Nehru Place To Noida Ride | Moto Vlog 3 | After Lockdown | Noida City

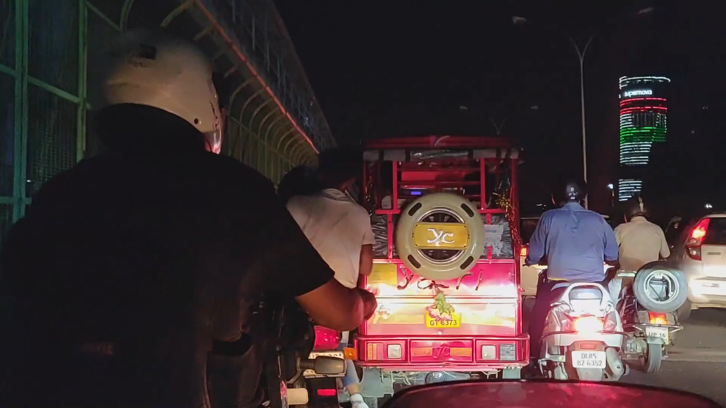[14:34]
और क्लीन नोएडा होता है एकदम क्लीन एंड ग्रीन। तो इस पर भी हम वीडियो बनाएंगे आगे, उस पर भी काम कर रहे हैं। तो मैं एक चीज़ डिस्कस कर रहा था कि आपने एक नोटिस किया होगा कि दिल्ली और नोएडा में क्या डिफरेंस है,
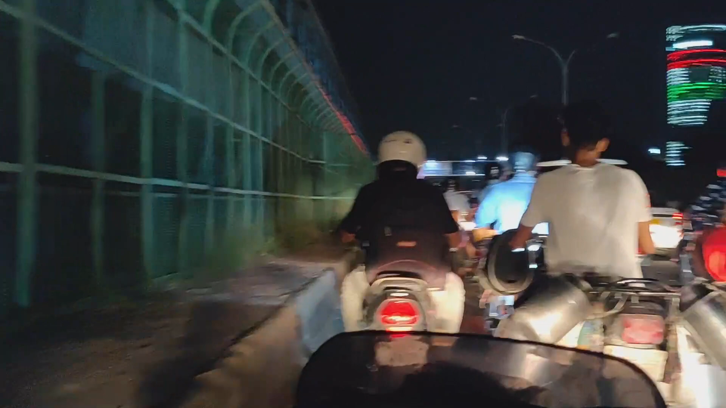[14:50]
तो आपने वीडियो में देखा ही होगा कि वहाँ की रोड कैसी है, कितनी क्लीन है, कितना मतलब साफ है, कितना ट्रैफिक है।
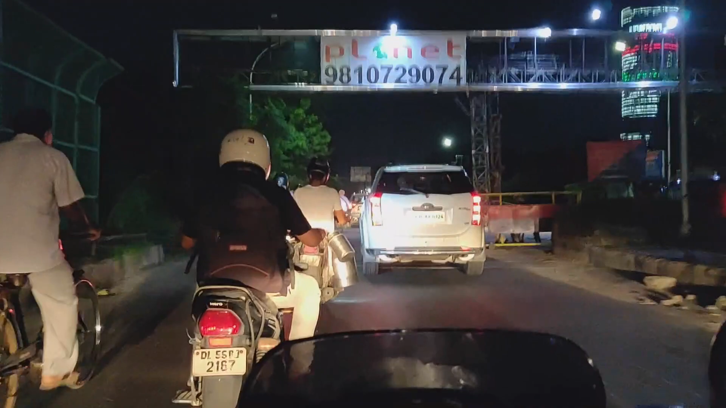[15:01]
और आप नोएडा में देखिएगा दोस्तों,
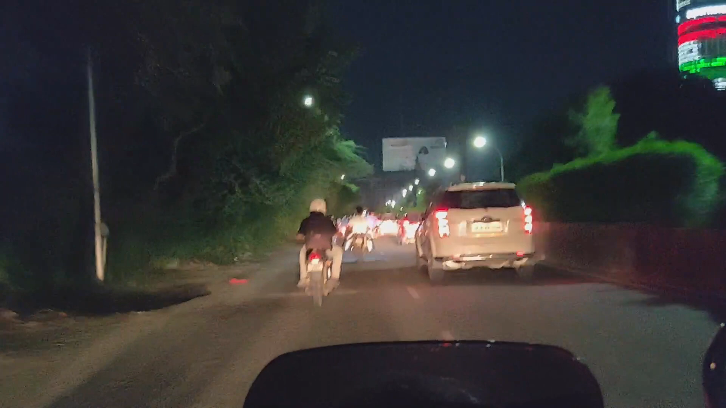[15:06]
बस जस्ट नोएडा स्टार्ट हो चुका है यहाँ से, तो ये बस
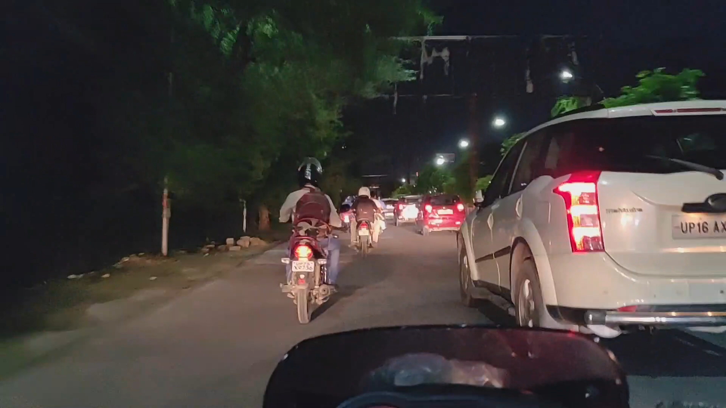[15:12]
यहाँ से ही स्टार्ट होता है मेट्रो स्टेशन, यहाँ पे राइट हैंड साइड में ओखला बर्ड सेंचुरी, ये है नोएडा।
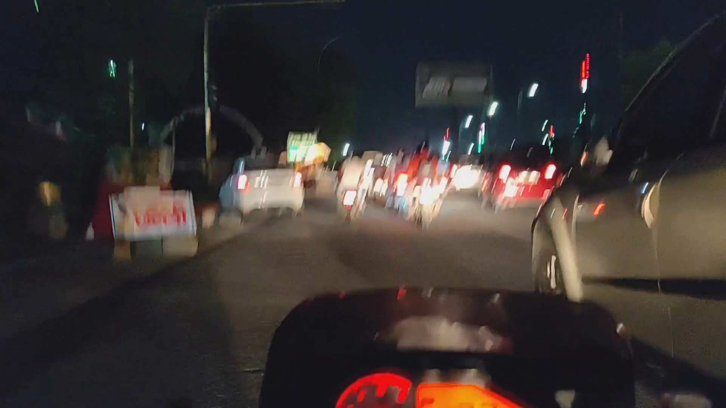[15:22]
आ चुके हैं हम नोएडा, यहाँ पे एक बर्ड है, बर्ड सेंचुरी करके पार्क है लेफ्ट हैंड में, वहाँ पे भी आप जा सकते हैं।